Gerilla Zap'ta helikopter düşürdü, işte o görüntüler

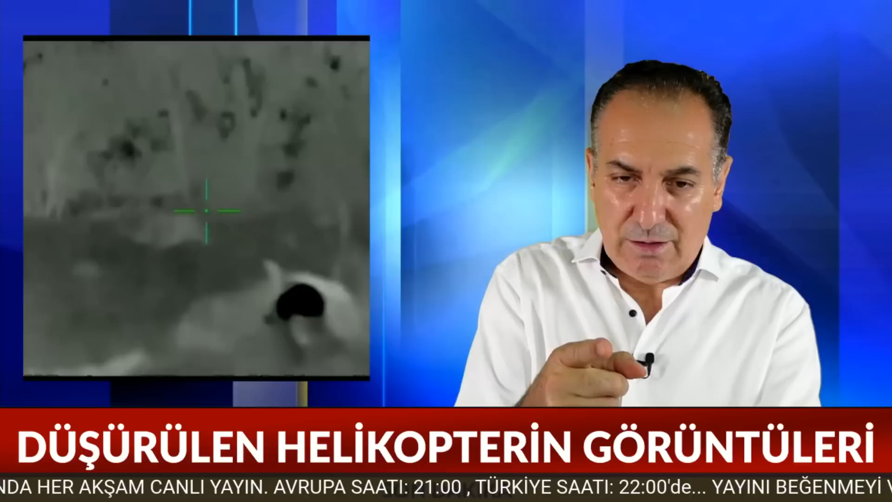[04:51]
Burada da yine bir evet burada bak bakınız ateşlendi. Şimdi birazdan bir görüntüde çok bakınız burada artık düşmeye başlıyor.